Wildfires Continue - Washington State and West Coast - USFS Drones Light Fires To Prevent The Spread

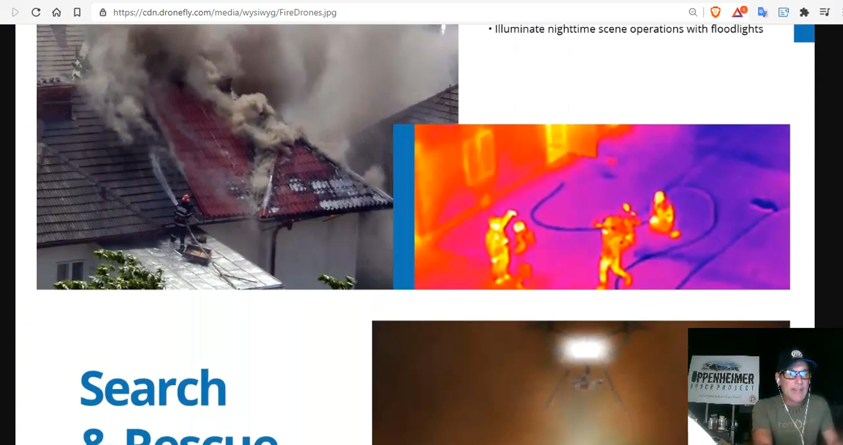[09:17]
They can use thermals to find people in buildings to use for search and rescue.